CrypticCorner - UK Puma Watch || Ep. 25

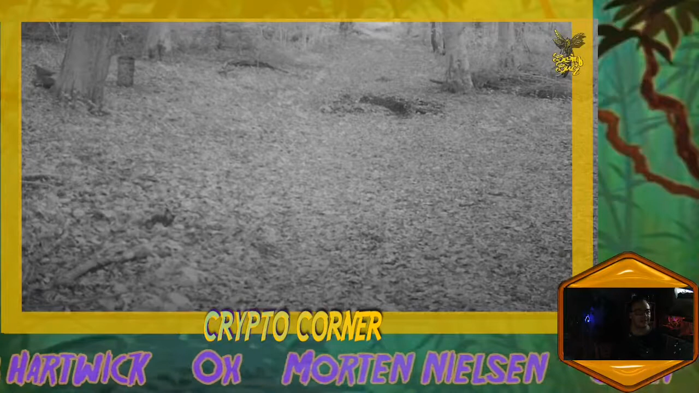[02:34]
no no okay uh it's like the upper upper left let me rewind it again but this one definitely looks like a house cat to me you tell me what you think uh we're gonna look at a few of
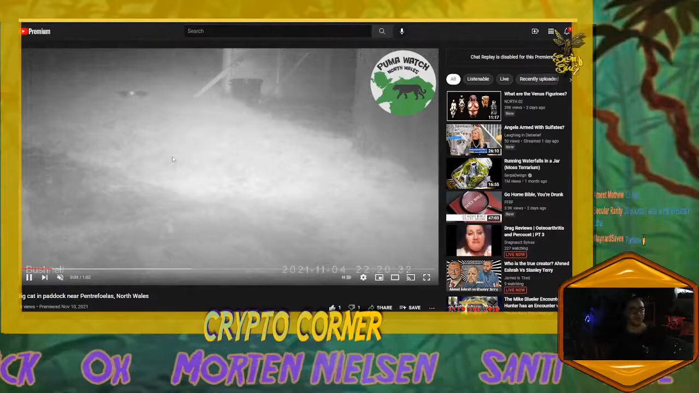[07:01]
trail cam style wildlife videos so badger is used to seeing all sorts of critters uh from the uk there
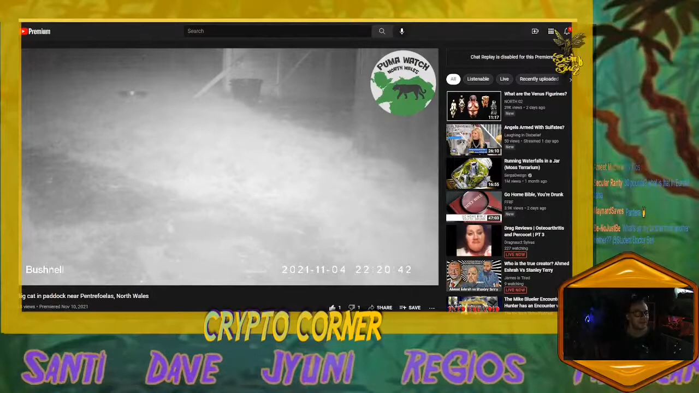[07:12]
it is moving across the back there and it moves towards the camera and then turns around and leaps
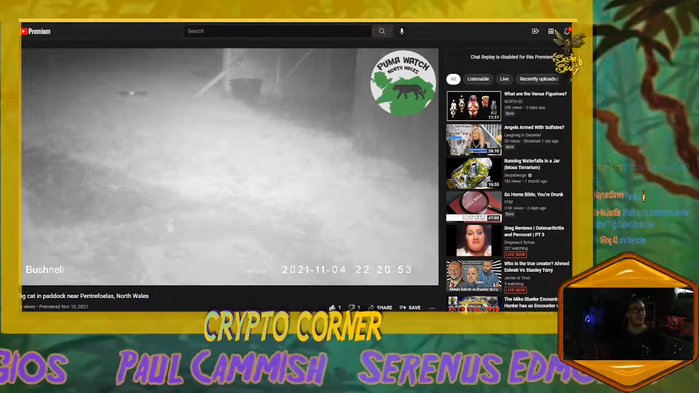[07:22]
away all right yeah then it's it's gone from the from the video but uh let's watch that again it starts off over here on the left and then uh moves around
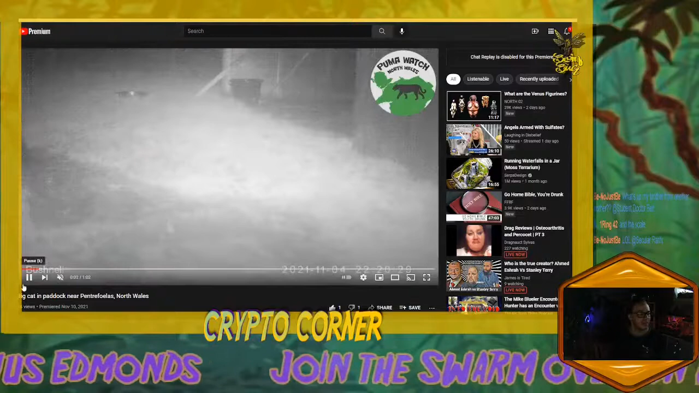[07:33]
right uh a couple feet behind that bowl you see sitting there
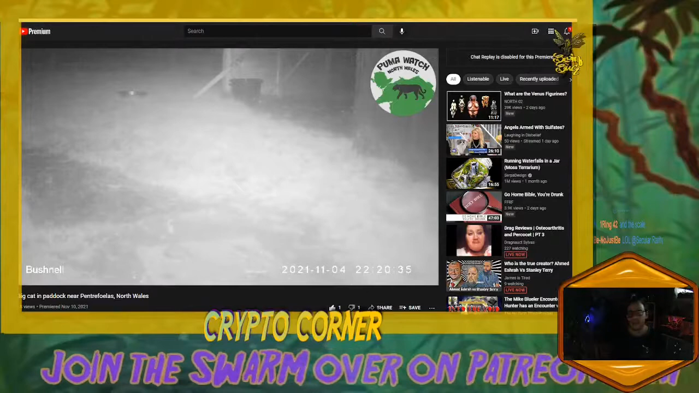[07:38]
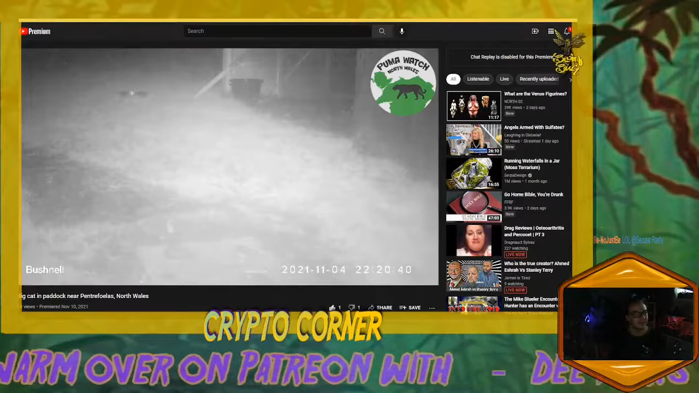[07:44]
right there it is
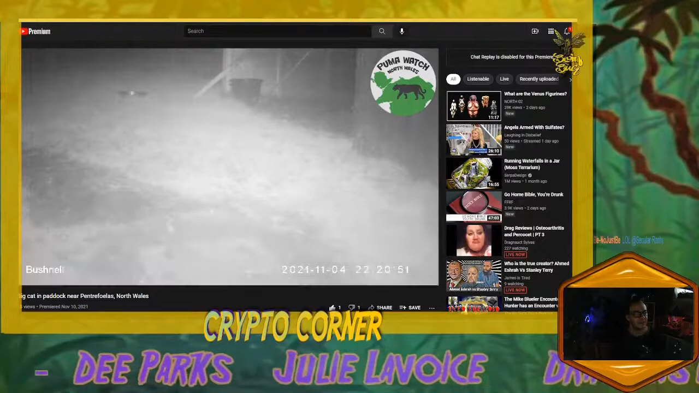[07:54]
and i am very much of the opinion that what we are seeing is a rare treat to see in the uk
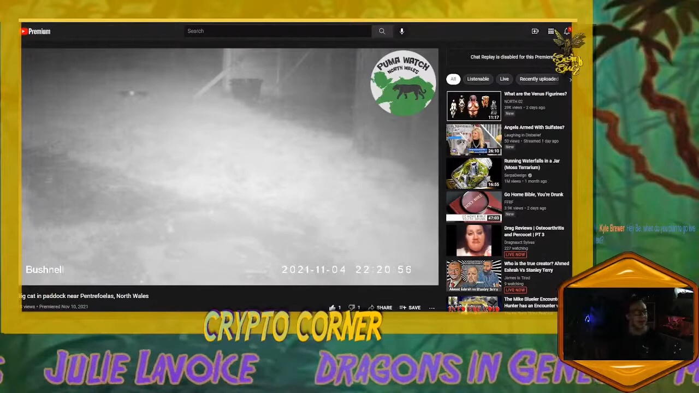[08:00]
um you don't see them a lot on videos or pictures but i think we are seeing a
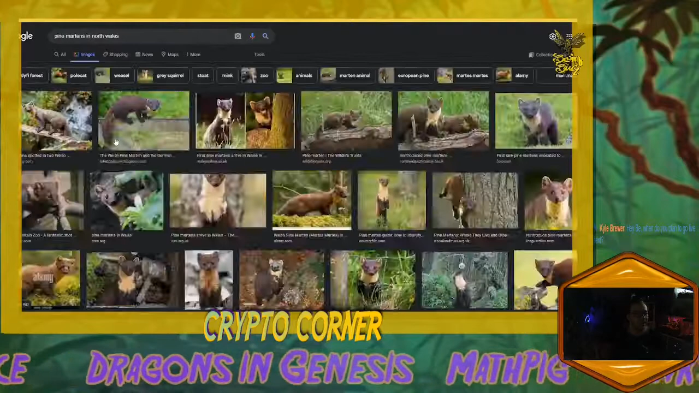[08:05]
pine martin um and they can get pretty pretty good size and they do live in
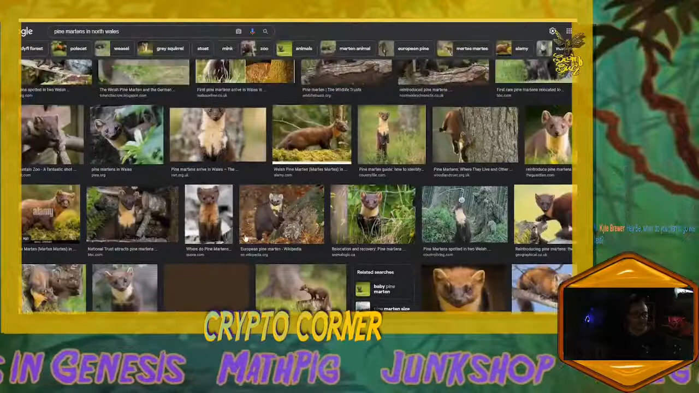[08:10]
this region um and they are very very nocturnal and uh keep
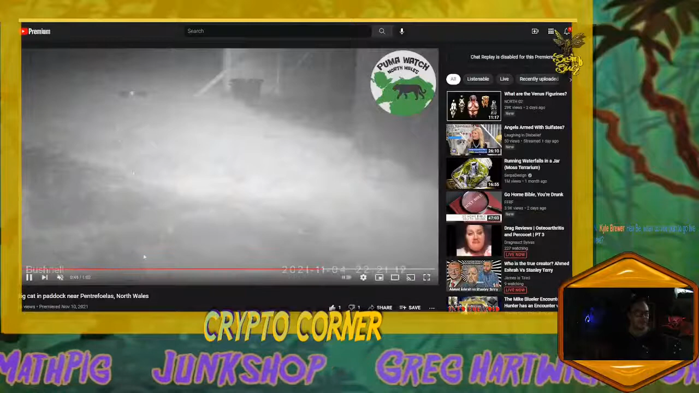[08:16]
to themselves very much so i really think that this one is a pine martin uh there was one that brought me here in the first place let's see